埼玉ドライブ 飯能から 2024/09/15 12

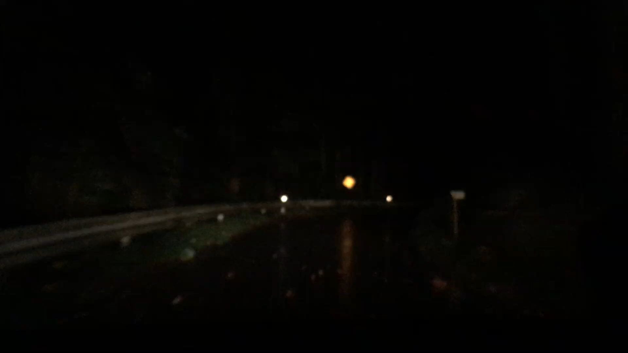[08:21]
はい。さすがに、ちょっと、お前。寝だりすぎ、起きてるこのライトというか、街灯だって襲撃がもっと行ったら、すごく困りそう